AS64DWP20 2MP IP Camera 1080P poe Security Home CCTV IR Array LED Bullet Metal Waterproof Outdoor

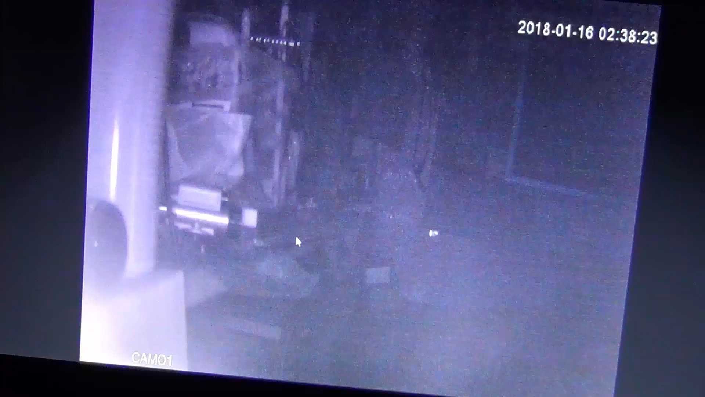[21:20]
Так. Включился ночной режим. Свет у нас от монитора. Ну, так-то хороший фонарик. Ух, как и далеко бьет.
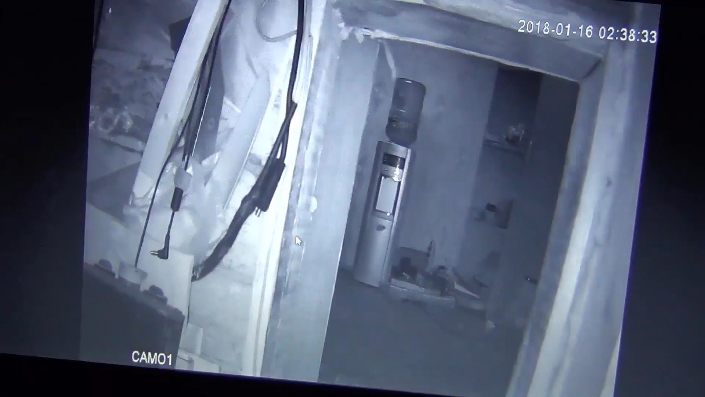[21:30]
Вот такой я страшный по ночам. Без красных глаз.
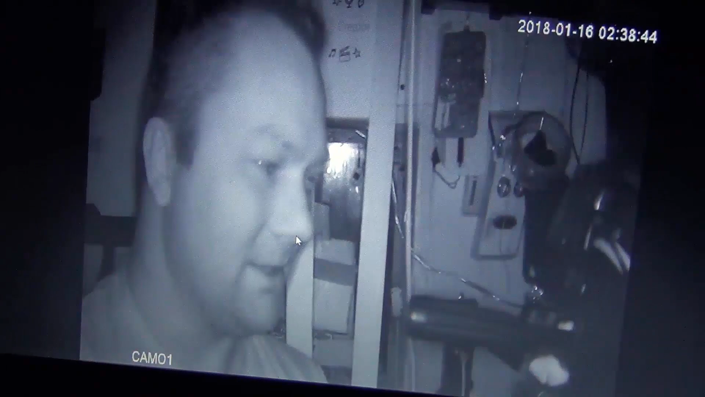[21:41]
Как видим, камера должна быть достаточно на хорошем расстоянии. Сейчас расстояние около метра до моего лица. И так.
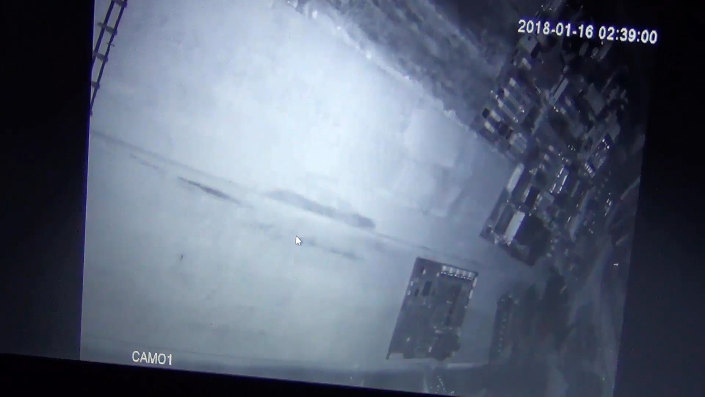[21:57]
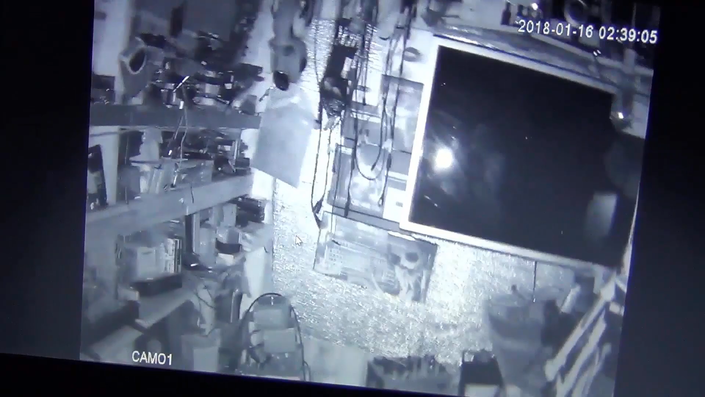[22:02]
Очень хорошо долбит. Очень хорошо долбит. Прям, я не знаю. Вот два закрываю. Толком от этого ничего не меняется. Ну, да. Фокусишь.
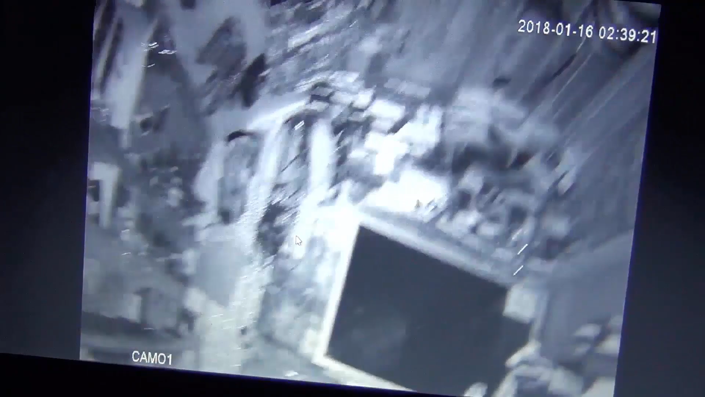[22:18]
То есть, стекло тут нет.
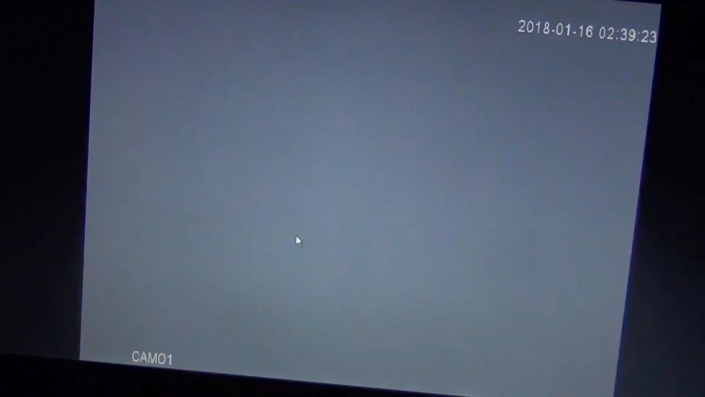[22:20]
Не общее. Странно. Почему? Через пальцы. Вы представьте. Через пальцы инфракрасный свет проникает.
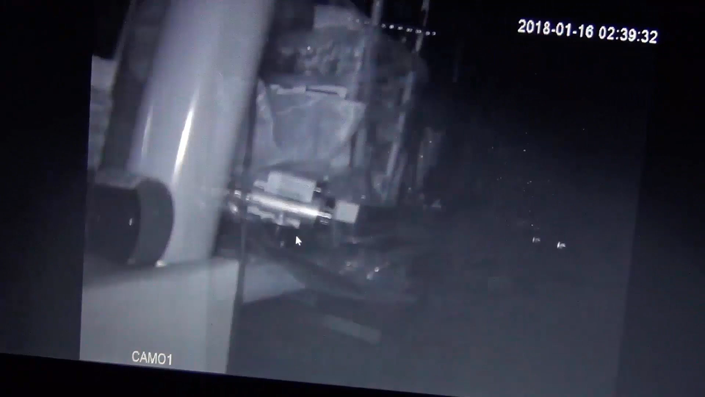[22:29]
И получается то, что вы видите пятнышки. Я не знаю, ребят. Смысла нет. Ее, наверное, снимать днем-ночью. Она очень хорошо показывает.
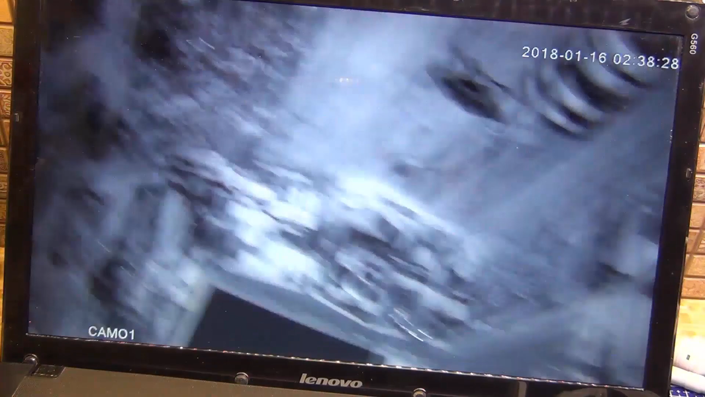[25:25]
Я, знаете, что думаю? Тут некоторые блогеры, которые в Wi-Fi камеры тестируют, показывают тоже. Я видел таких. Они, знаете, что делают? Они на камеры трансляции ведут. Глаза такие мутные. Как у алкаша.
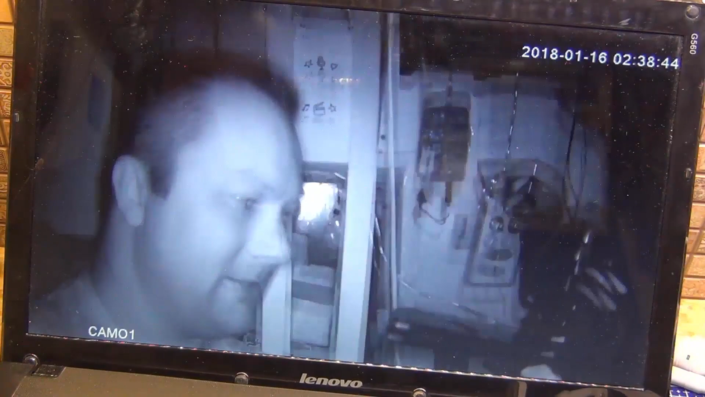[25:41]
Реально. Да, фокус хреноватый вблизи. Ну-ка, сейчас я подальше уберу, не уберу. Меня вообще устраивает полностью. Детализация очень хорошая. Лучше, кстати, чем у двушки, которая у меня была.
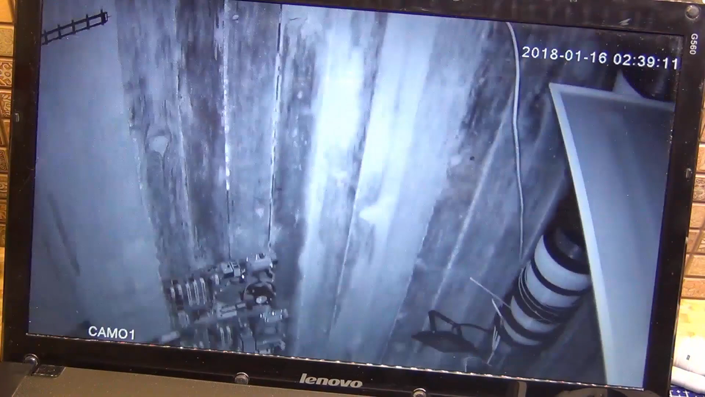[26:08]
И плюс, не забываем то, что здесь линзы.